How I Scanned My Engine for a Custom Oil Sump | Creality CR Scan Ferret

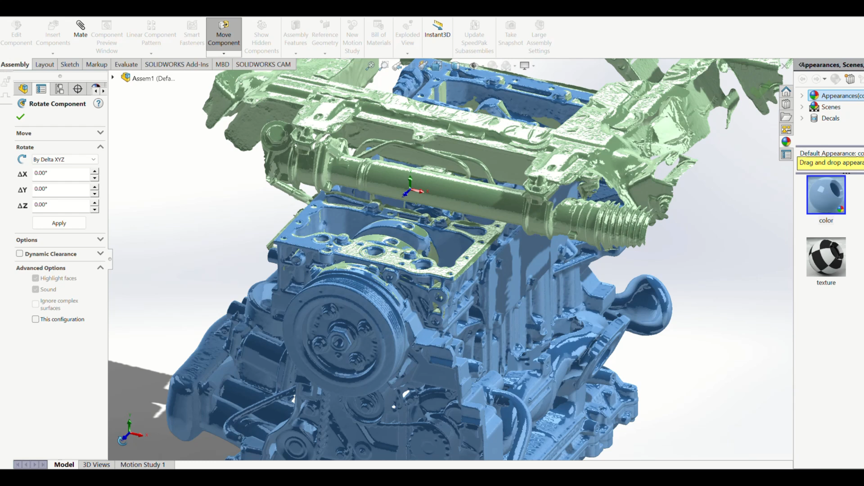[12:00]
that it has to be rotated along the z-axis And i'll start in very small increments And just click apply and you can kind of see The green start to change here in the middle And here you can see it fading right there So i'll go a little bit further and i'll probably end up having the blue part of the engine Be slightly higher Here and i'll move it down a bit more
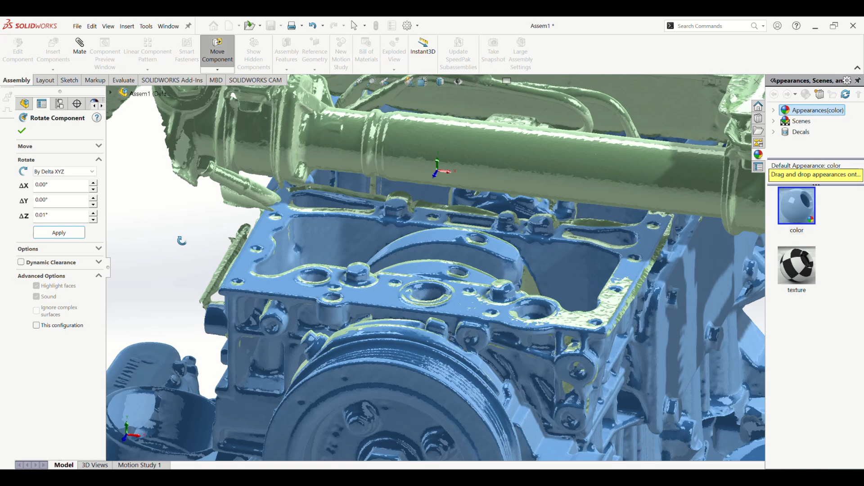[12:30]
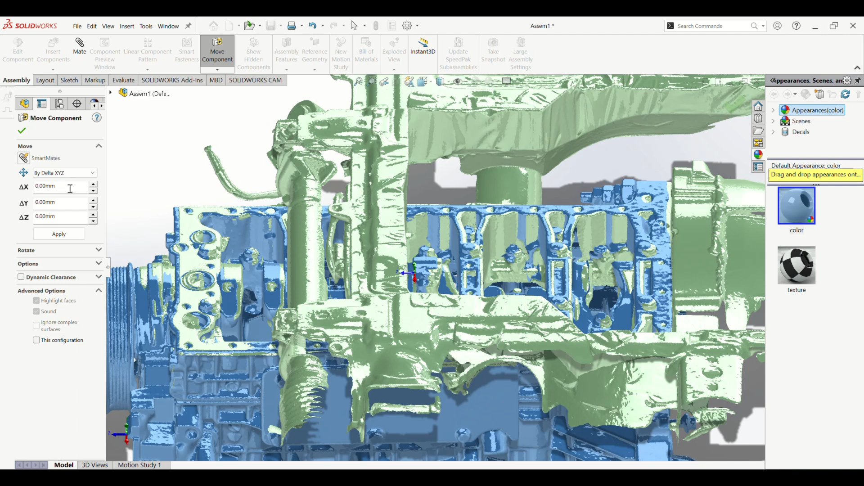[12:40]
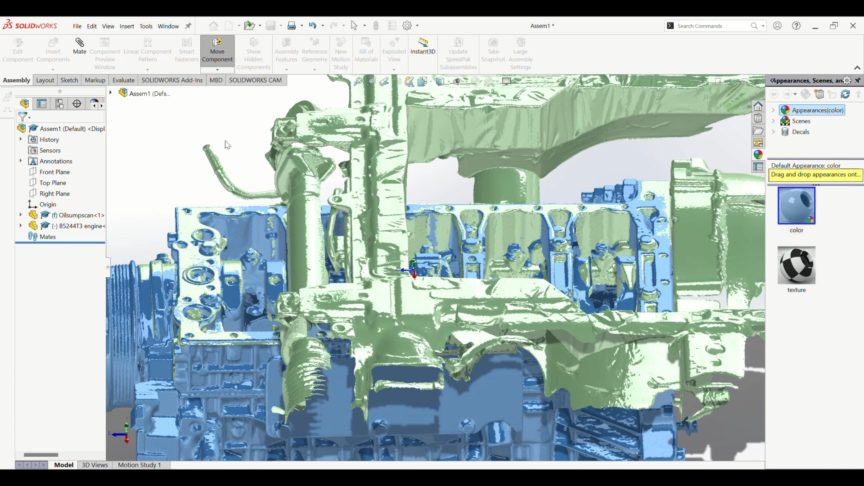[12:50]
Here you can see that I have It's basically clipping perfectly into itself
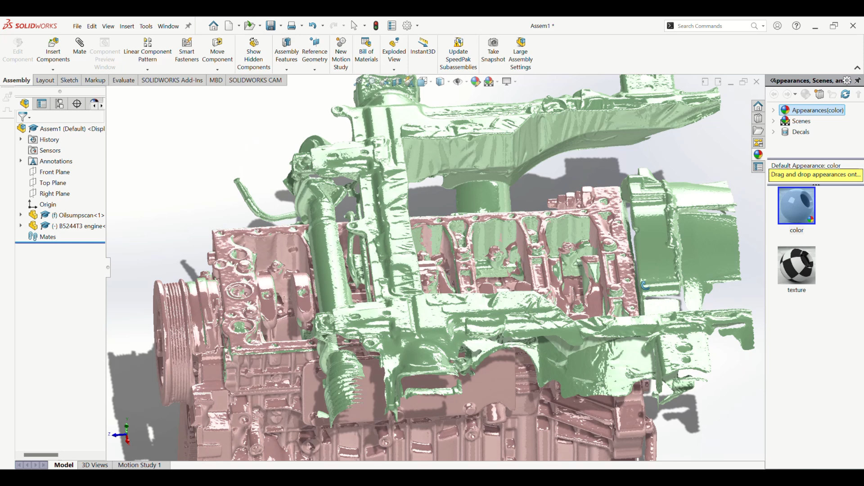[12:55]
Going back into my first scan You can kind of tell that I'm missing some data here That's very important to me This is the steering rack And it is only scanned on the easiest to see parts And if you rotate the 3d model you can kind of tell I'm missing this part And it's very important for me to get the
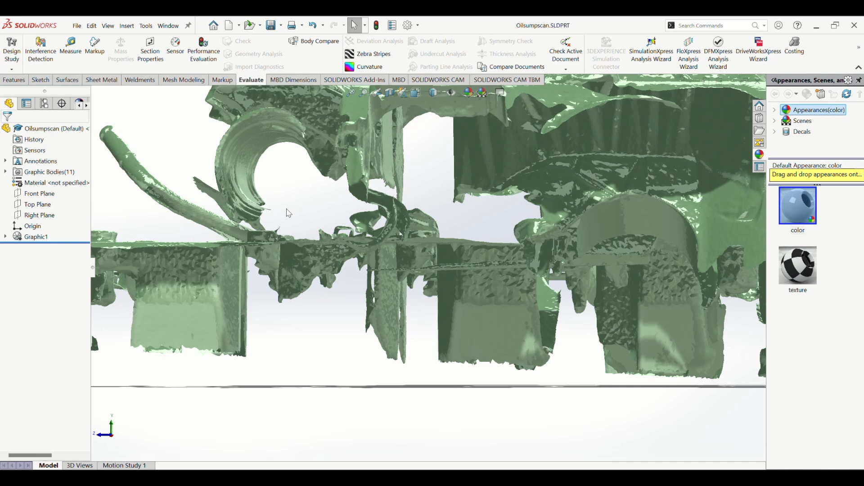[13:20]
dimension From the top of the steering rack to the oil sump face To add data to this scan we're going to make a new sketch That's going to remake a part of this model So what I like to do is choose a plane that intersects where I want to make my sketch And then I'll use this section view button at the top And move my view into a spot that I want
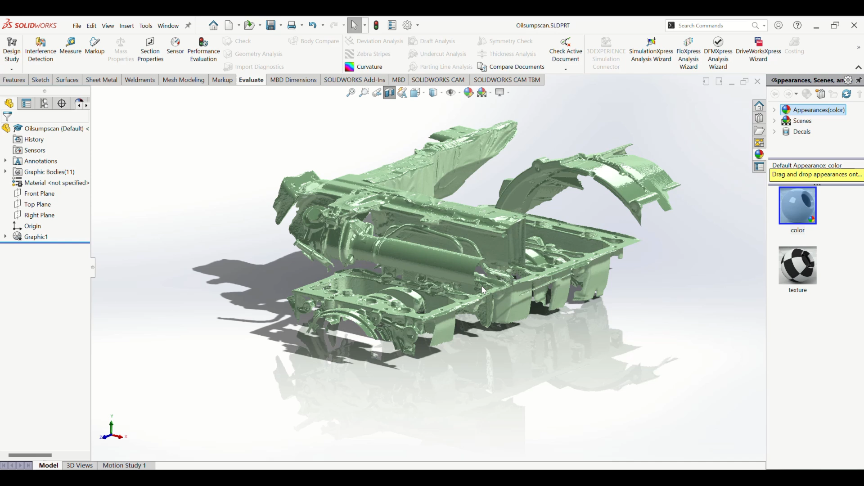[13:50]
This is about right So I'll section view it right there Now you can kind of tell my whole 3d model is
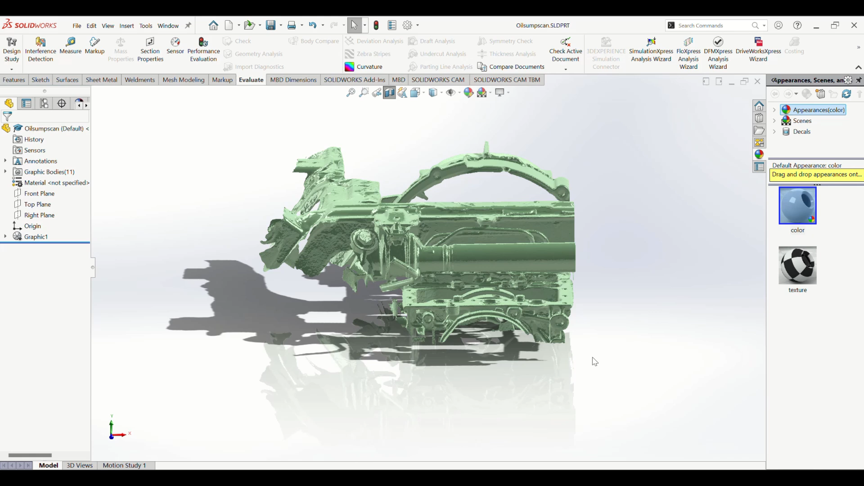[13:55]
cut in half This is of course temporary and just used for viewing The actual model hasn't been changed
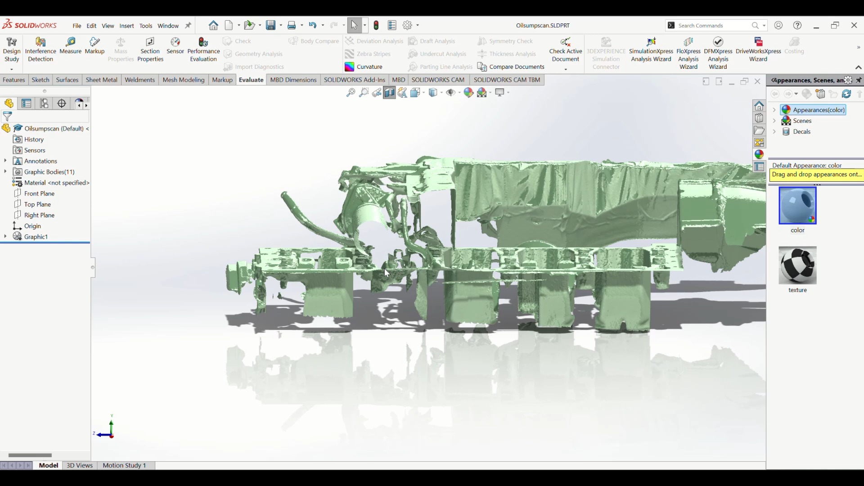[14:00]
I'll go to the right plane again And start a new sketch right here
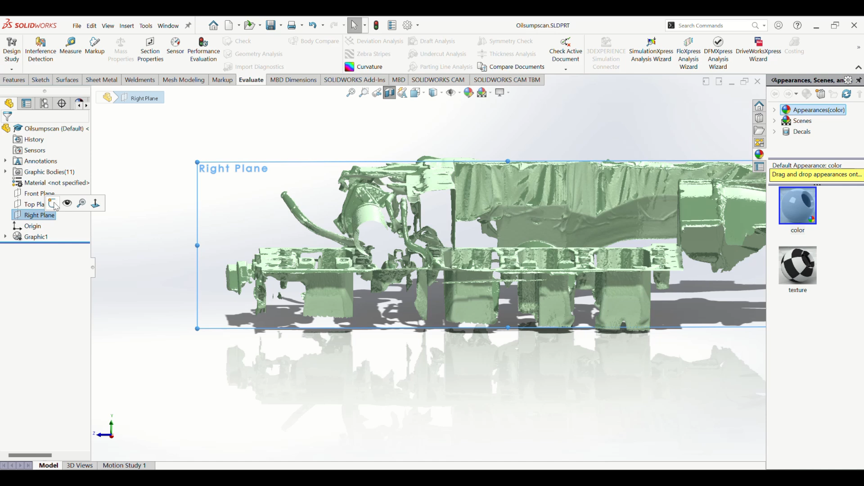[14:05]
So in this sketch you can see This is the steering rack that I'm going to be rebuilding And I will use this 3 point perimeter circle And I'll just get some known data points like this
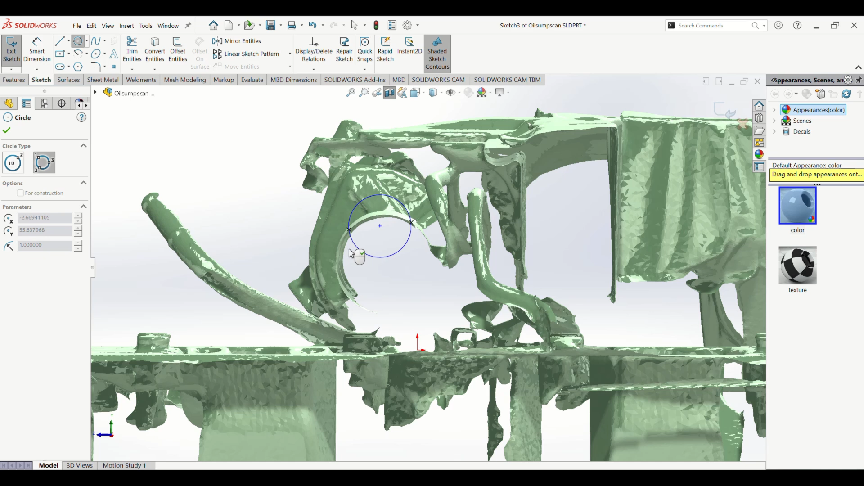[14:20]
And now we can see the missing part right here And we'll go to boss extrude And make it so it extrudes a cylinder
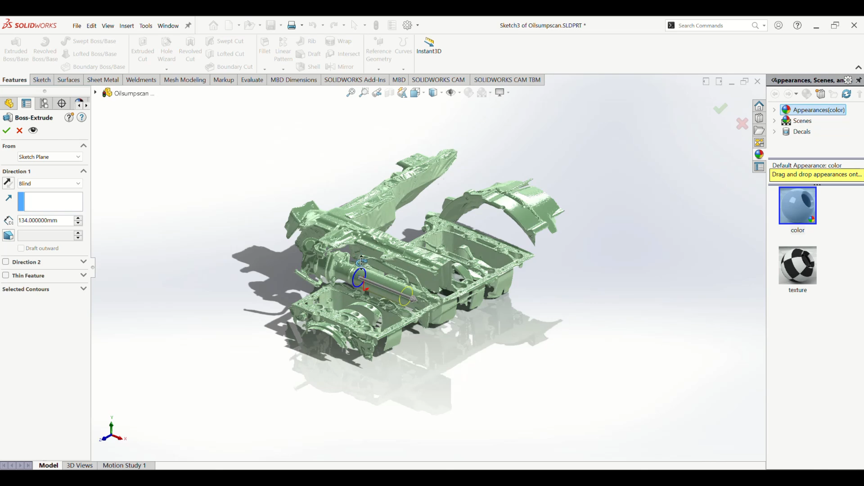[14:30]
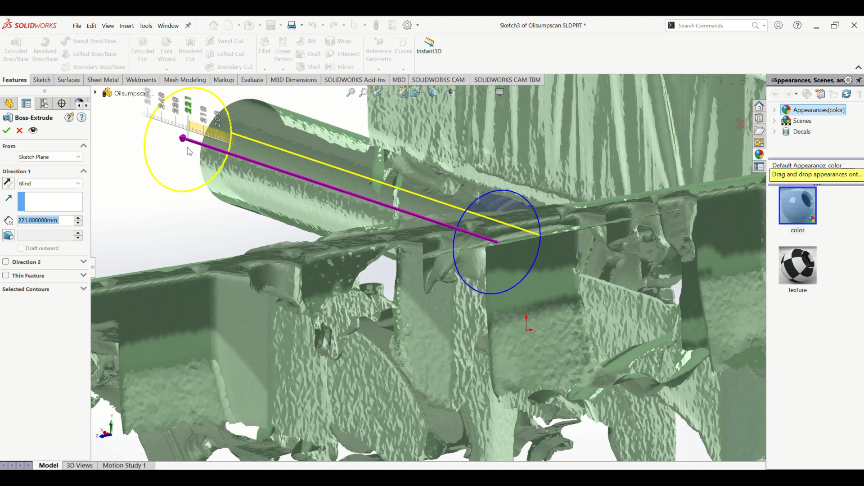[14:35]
I'll make it a bit larger This is just for demonstration purposes Now you can see the missing part at the bottom of the steering rack Which wasn't there before But using some simple sketches We've now added this to the 3d model
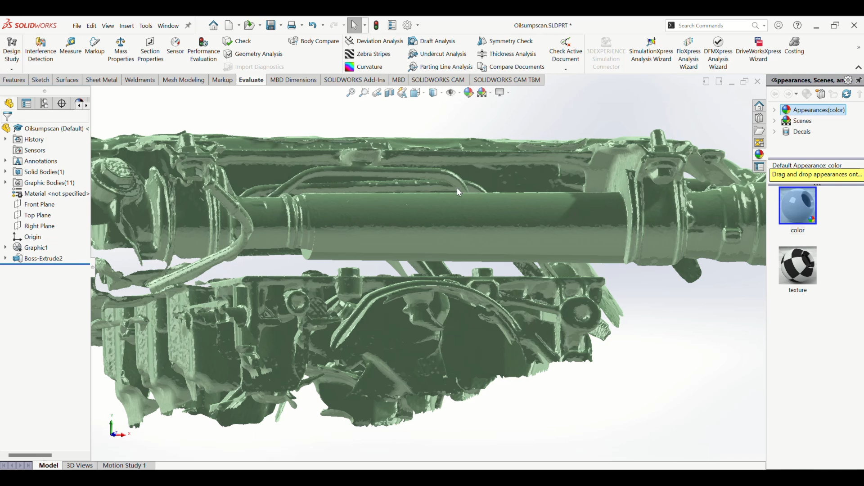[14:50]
So I'll undo the section view And when I go back to my assembly
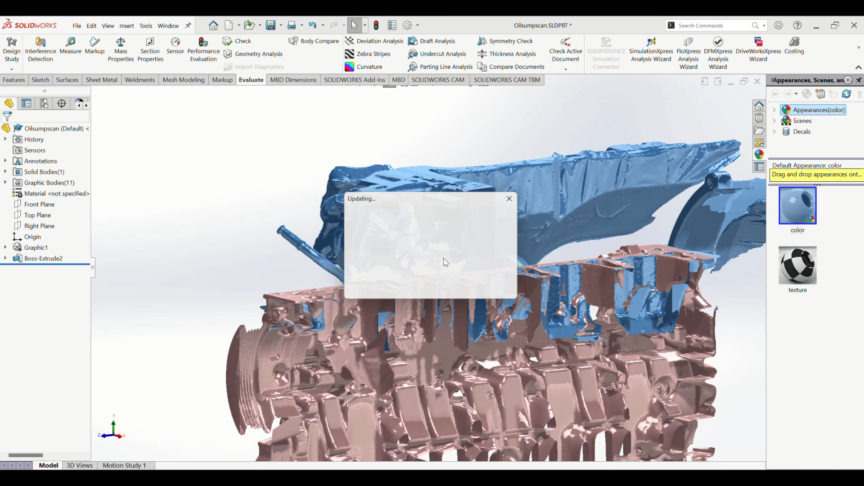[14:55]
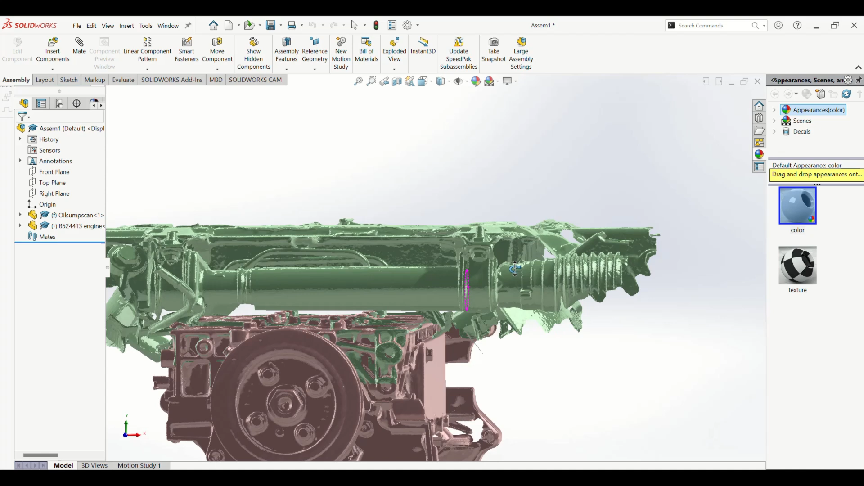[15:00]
This is the assembly now You can now see The actual dimension of the bottom of the steering
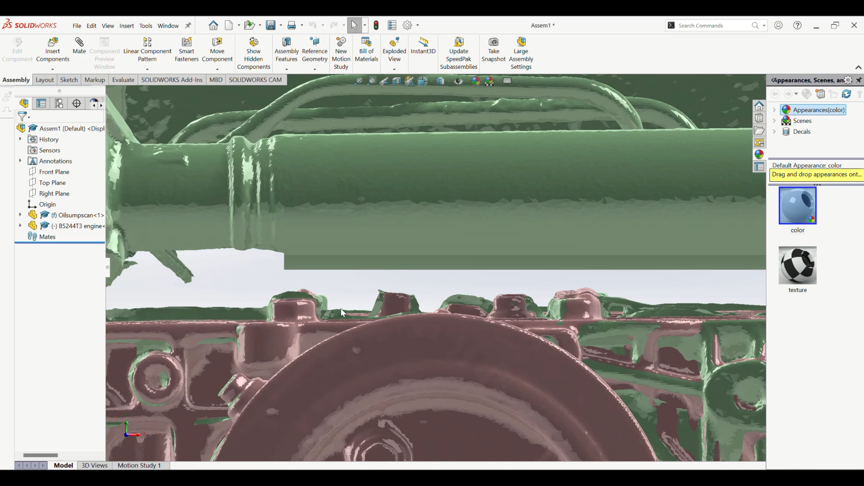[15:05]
rack to my oil sump This is now useful And I can start making my oil sump Using these two scans in an assembly